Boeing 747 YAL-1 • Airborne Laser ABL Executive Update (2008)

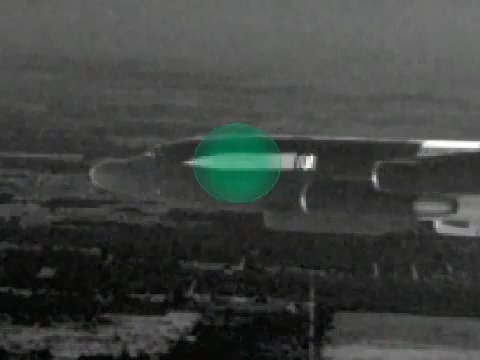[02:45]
The return of the TIL beam off the target is then used to achieve a high-precision track and the rapid designation of an aim point for the high-power laser.
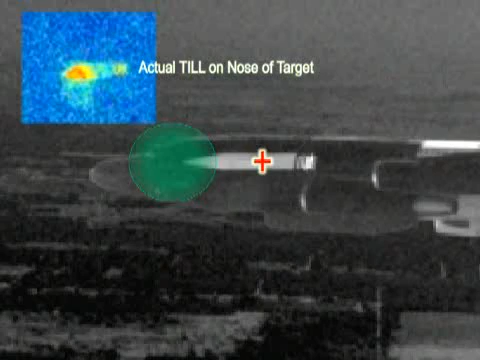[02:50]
Once precision track of the target is established, the beacon illuminator laser, or bill, measures the wavefront distortion caused by the intervening atmosphere.
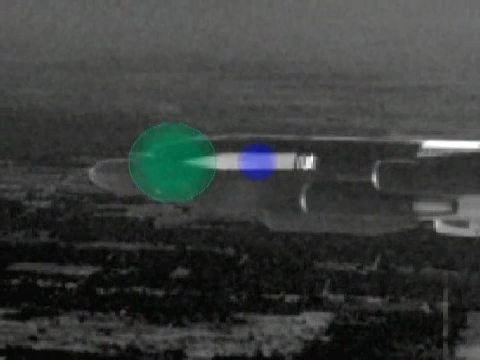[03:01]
Corrections are applied to the high-power beam optics, which, in an actual engagement, would result in more than lethal energy deposited on the target.